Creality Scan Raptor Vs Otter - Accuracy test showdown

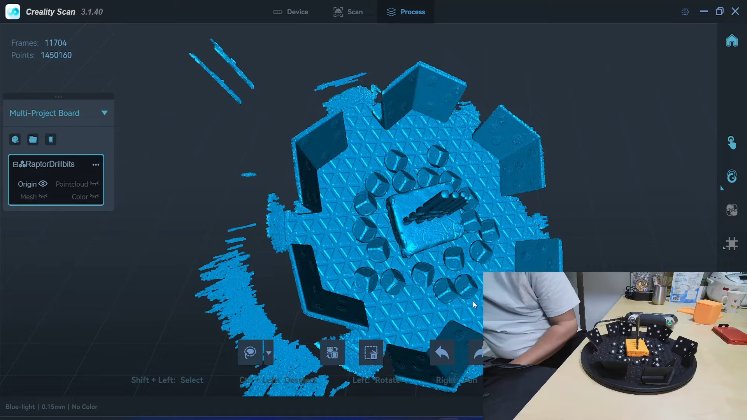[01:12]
And I will continue with the otter For otter, I will scan in marker mode because I need accuracy because I will benchmark accuracy
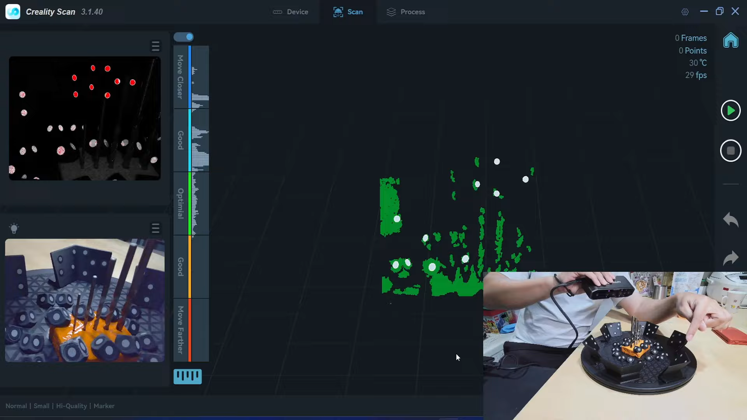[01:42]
but not many So I probably need to move just a little bit here If I move the scanner too close, it can't see many markers and it moves track I need to place my scanner here Okay, I start the scanning now
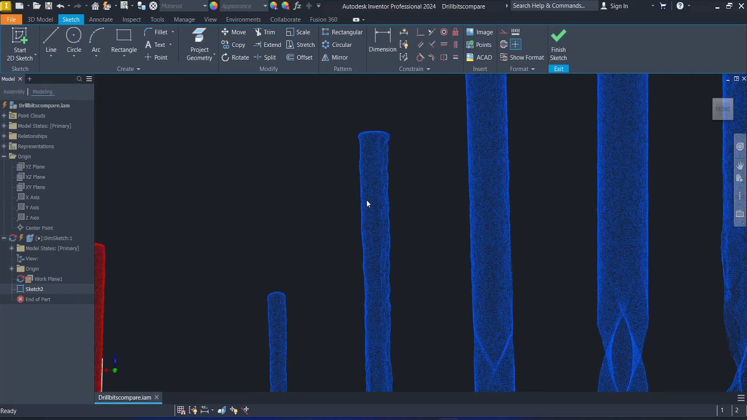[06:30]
3 and 2 mm but it's not complete for the Otter so let me go with the yeah you can you can see that the point cloud arrangement is not the same
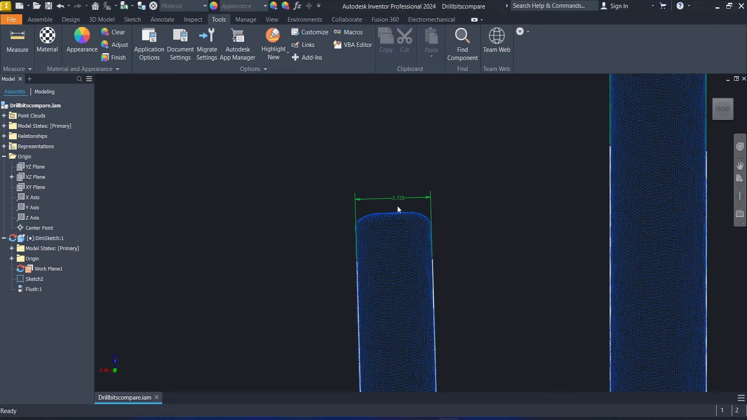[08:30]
microns too small lapter gave another new level of accuracy for the scanner of this price I would say it's done a very good job